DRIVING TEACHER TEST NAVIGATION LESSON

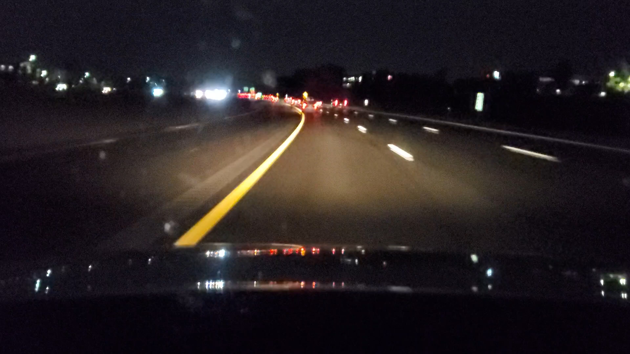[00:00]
Let's talk about some of the common errors that you're going to see on your road test if you're taking this thing early in the morning. So I'm driving at the speed limit. We have our edge line to the left, which is the warning line. We have our broken white lines. This tells me that I can make a lane change because traffic is moving in a run direction. Mirror, turn signal, blind spot. My exit is about two miles away. So I'm going to go ahead and get over early. I'm going to take my time. Mirror, turn signal, blind spot.
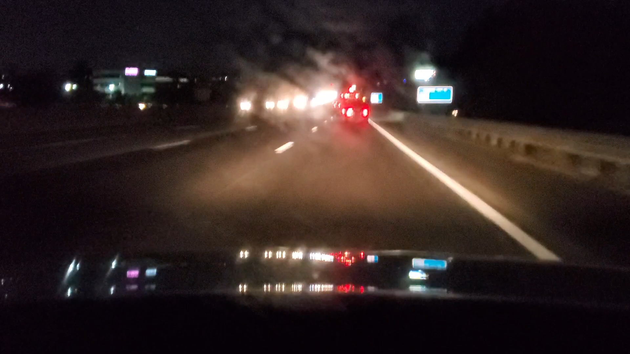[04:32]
Because the water, oil, and gas and grit are mixing. So I'm going to turn on my blinker. I'm de-selling. I'm off the gas. Now we're going to enter a really sharp and dangerous turn. So it's called a clover leaf. So I'm just going on my brakes real smooth and easy. And if you go over the lane to the left, which is the warning lane, you'll receive a minus. You have your Chevron alignment signs.
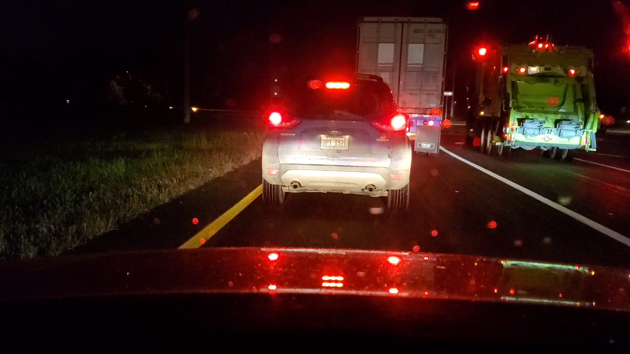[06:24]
So we are just sitting here, which is fine. So you check your mirrors to make sure people aren't coming around that curve hot, coming around fast, and you don't get rear-ended. Light just turned green. I'm looking to the left. I'm looking to the right. I'm checking my speed and position. Yes, the truck is shifting gears, doing the best they can. We're going about five miles an hour. So you just take your time and be patient. If you're behind the truck, the best thing I can tell you is be patient, increase your space, and take your time.
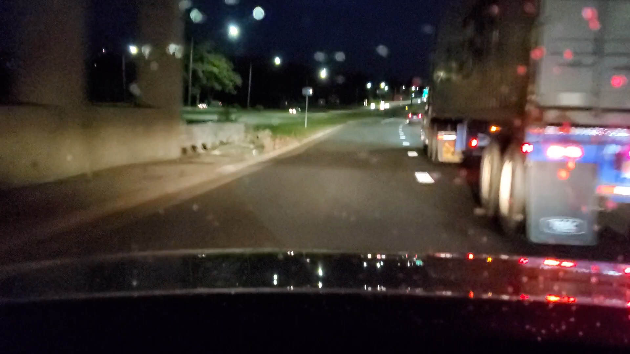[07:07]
I accelerate up to speed. I'm looking over my right shoulder. The vehicle is in my mirrors. I've made my lane change. But guess what? I still have trucks in front of me. So it still doesn't make a difference. But keep space. Debris, trash, glass, rocks will fly off and hit your windshield. And no one wants to have a rock in their grill early in the morning.